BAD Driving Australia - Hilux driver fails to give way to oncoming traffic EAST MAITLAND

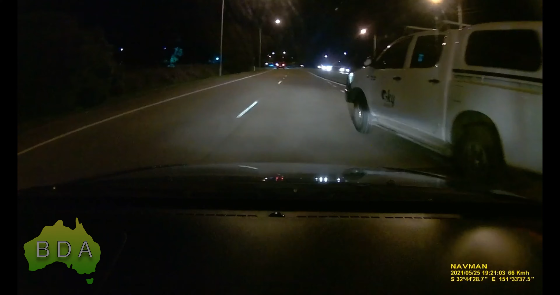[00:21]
I've got it on footage. At the right of way. What the fuck was he doing? He pulled out in front of me.